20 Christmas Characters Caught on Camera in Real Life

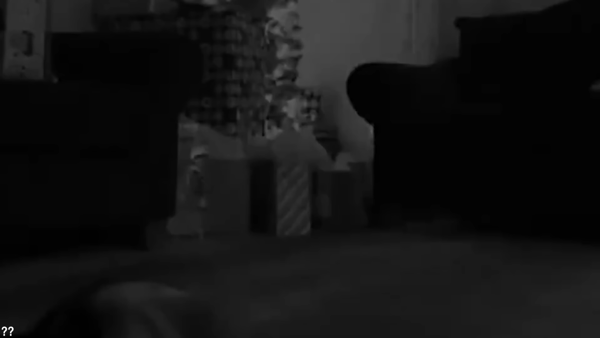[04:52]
Maybe Toy Story was right, and maybe it's not such a good idea to let your kid sleep next to an elf-on-the-shelf doll. These are the same dolls meant to sit on shelves and then report back to the North Pole.
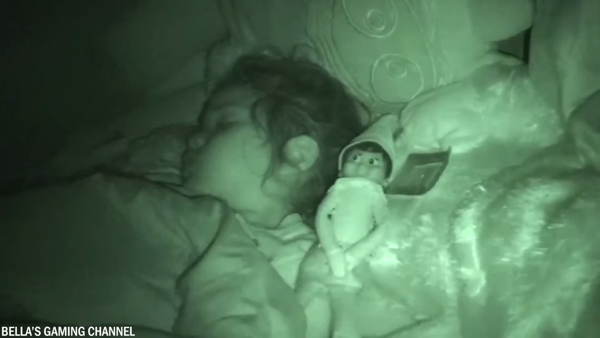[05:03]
However, this particular doll seems more interested in terrorizing everyone around than fulfilling its duty. While the little girl sleeps peacefully, the elf doll slowly creeps to her side. It goes back and forth a few times, almost as if it's conducting tests to see if the little girl wakes up or not.
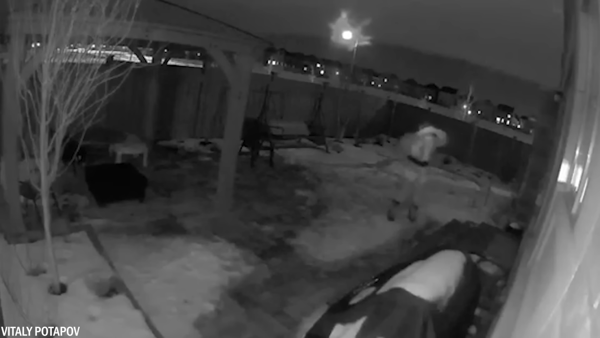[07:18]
Normally, Santa Claus seeks out the chimney entering a house. But in this case, Santa appears more like a burglar attempting to sneak into a home unnoticed on Christmas.
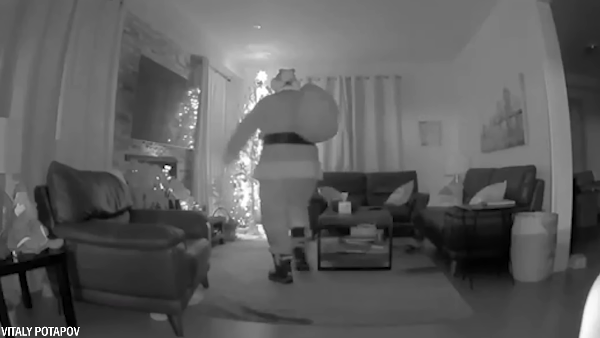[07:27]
Not many people would think twice if they saw someone dressed as Santa Claus moving around like this.
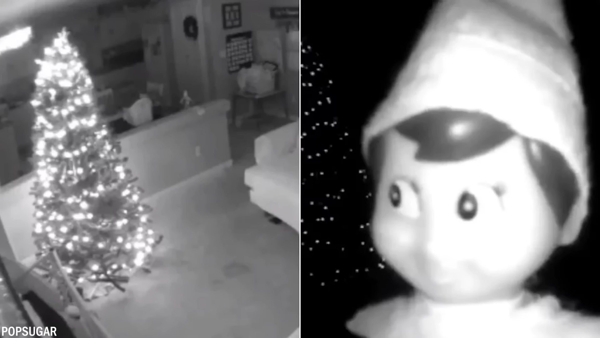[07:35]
In this second video captured in Canada, we witness Santa approaching the house and climbing in through a window rather than using the chimney. And we can also see what he does when he enters the beautifully decorated home. However, he doesn't seem to be stealing things.